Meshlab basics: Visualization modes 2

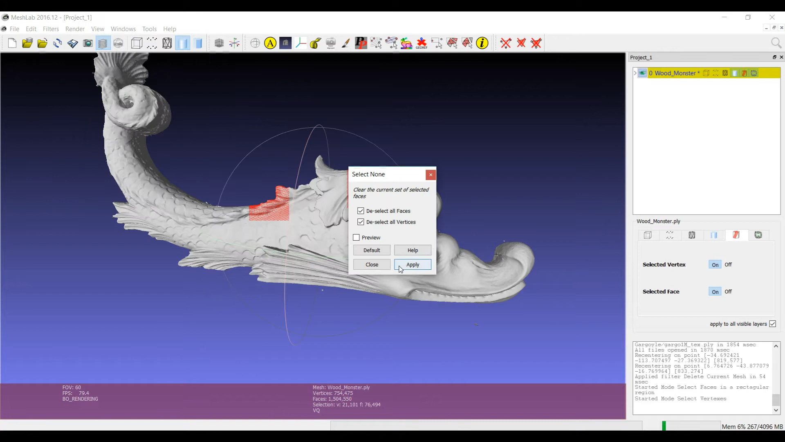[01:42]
Now, let me remove the selection, and we can have a look at the last tab of the visualization part, and here,
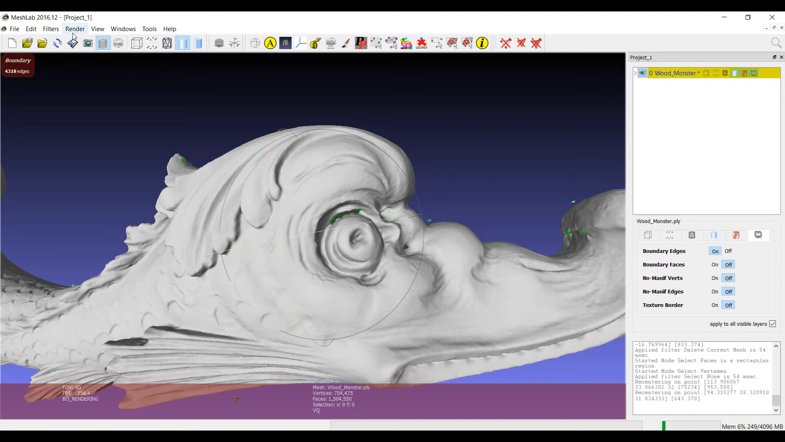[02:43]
So, if there are holes on the 3D model or incomplete surfaces, the boundary edges will be visualized in green. Every time that you switch on one of these visualization modes, you also have a feedback on screen that tells you also how many, for example, boundary edges there are on the 3D model.
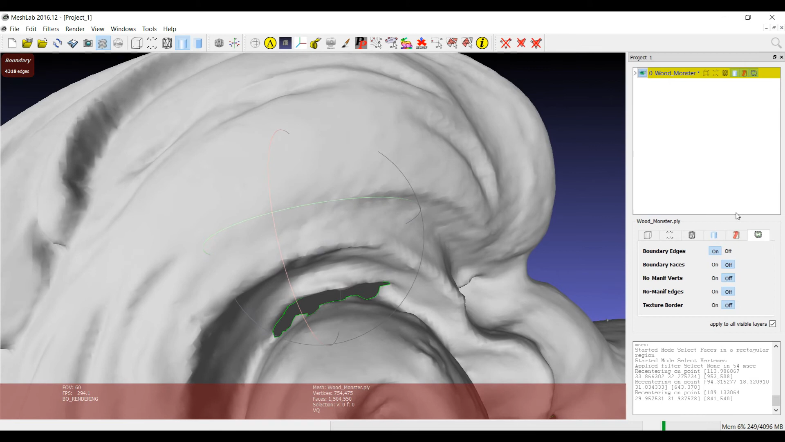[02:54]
And the same for the second one, the second one shows the boundary faces, so the faces which insist on boundary edges, and you still, and already you have the feedback about that number here.
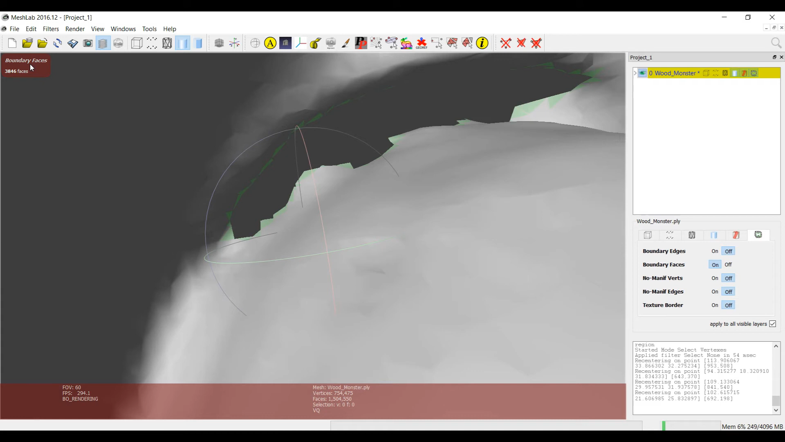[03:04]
The other visualizations are the visualizations of non-manifold vertices,
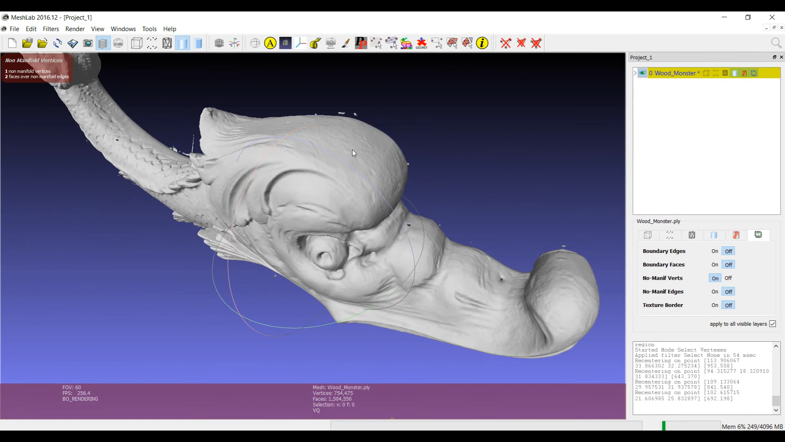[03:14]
in this case we have one, let's see if I'm able to visualize it.
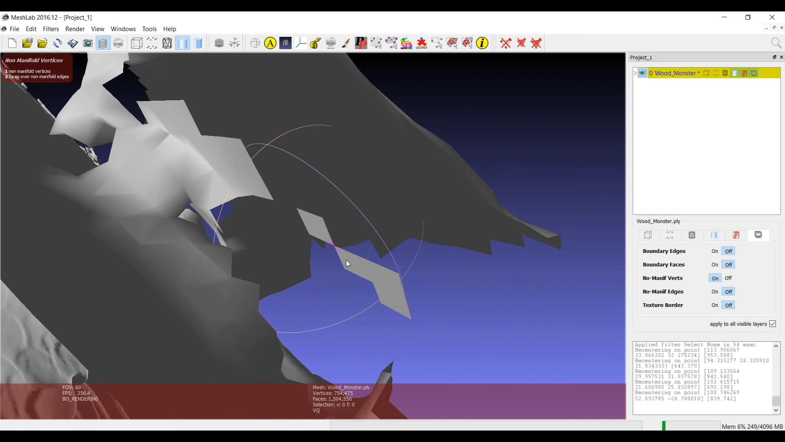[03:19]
Here it is, so this is a non-manifold vertex, clearly, and you see that there is one non-manifold vertex and two faces insisting on it.
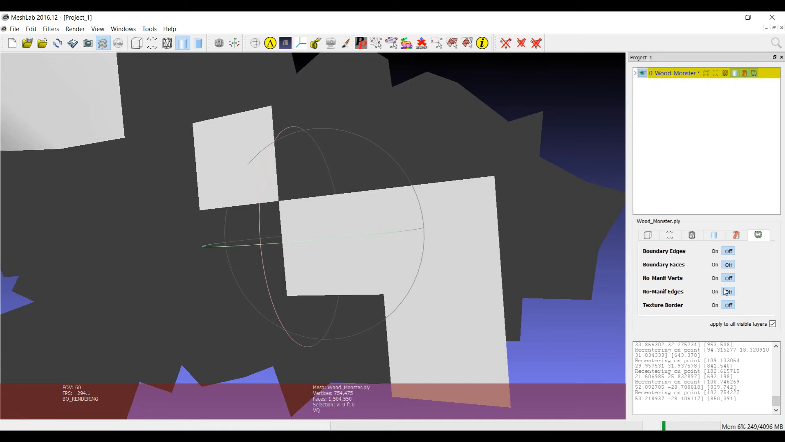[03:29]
The same for other visualizations, for example, in this case with this 3D model we don't have non-manifold edges.
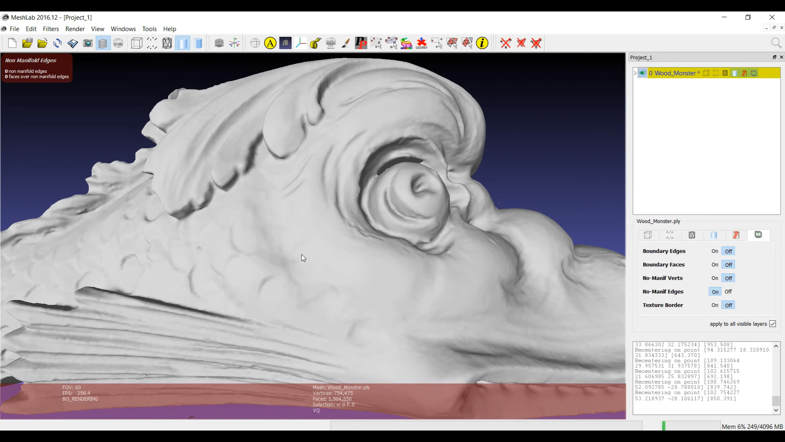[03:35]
And the last one is
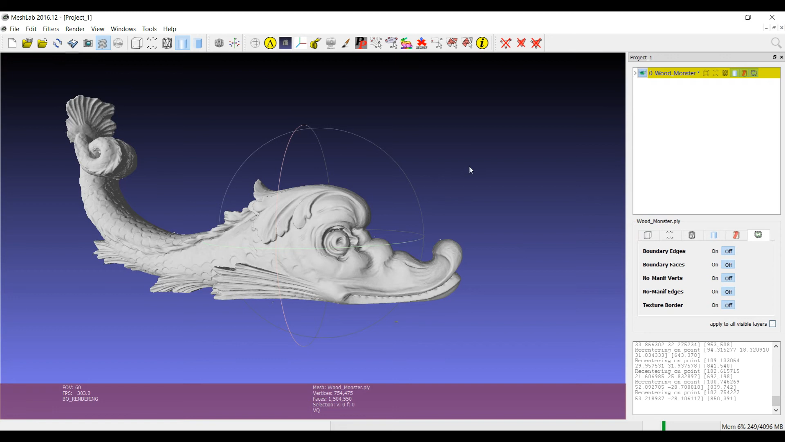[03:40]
related to models with texture, so let's open one, here it is, and if I switch on the last one,
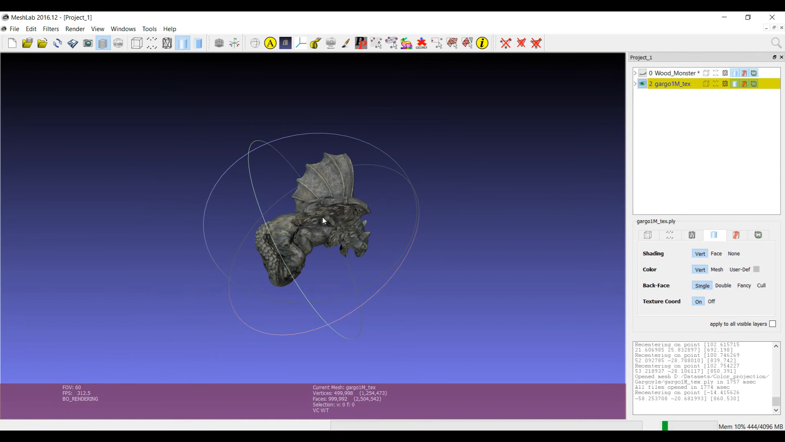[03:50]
texture border,
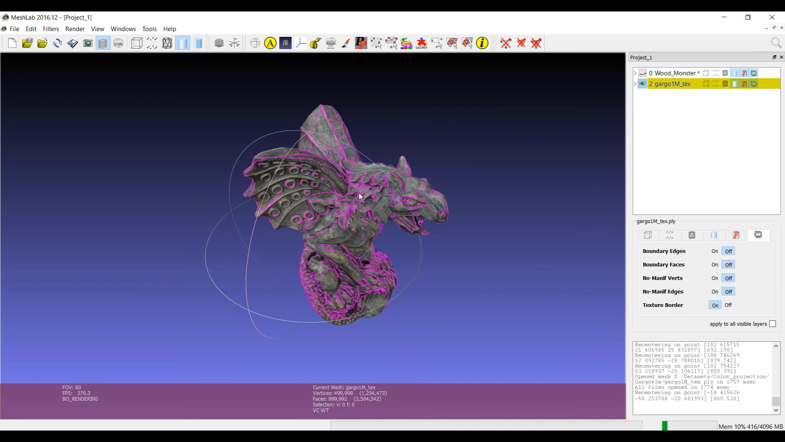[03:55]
what I'm able to visualize on screen is the border in the texture between different seams. So, it gives me a feedback about the parts where the texture is associated to different parts in the texture image,
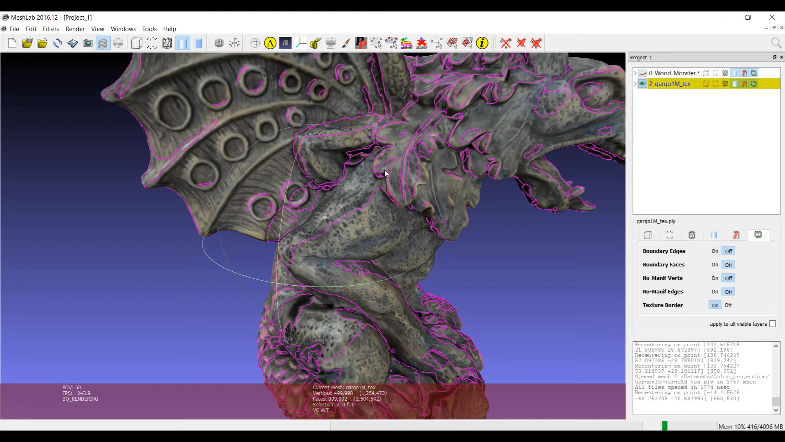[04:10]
and this tells me, for example, how much the texture is fragmented, and so on.
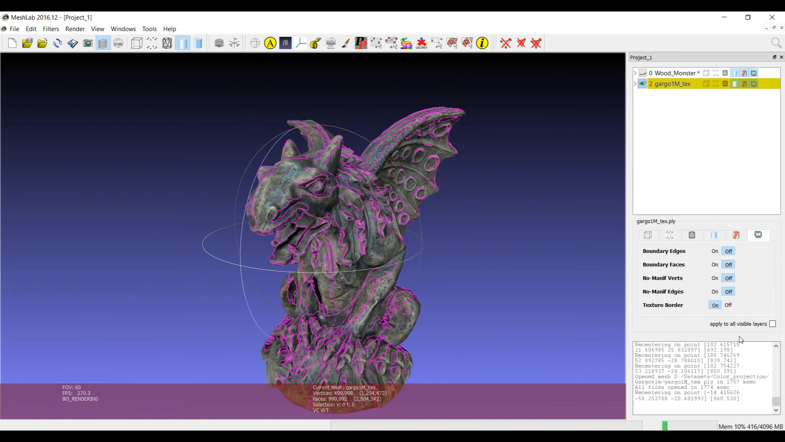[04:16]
Again, all these functionalities can be applied on the single layers,
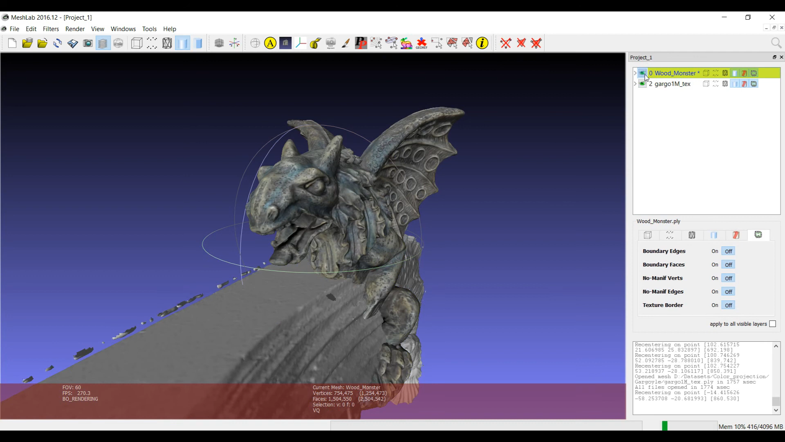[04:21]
so if they are applied as they are, they will be applied on the current layer, the one in yellow, but also in this case you have the possibility to apply to all visible layers. And, for example, you can see boundary edges, you can make them active on all the layers, and the last thing is that the visual feedback that you have on the screen will be for each and every layer on which they are applied.
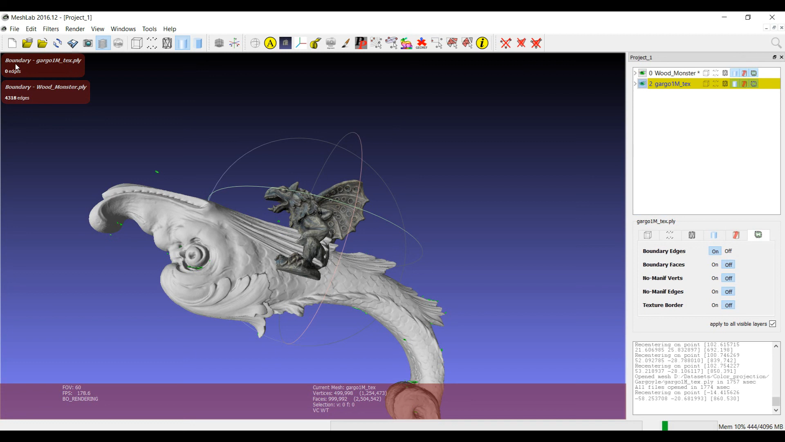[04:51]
So, I will have feedback about the amount of boundaries in the Galargo 1M model, and on the first one. So, this additional visualization mode can be
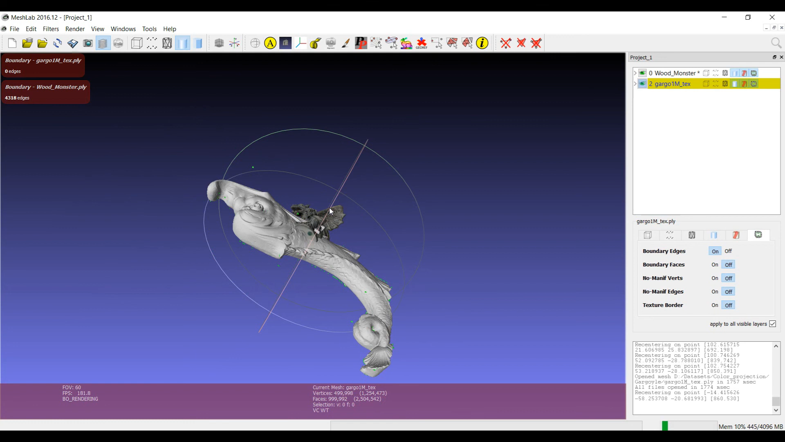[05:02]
very useful to inspect a 3D model, and to also handle the selection, which is something that is used in a number of contexts. Thank you.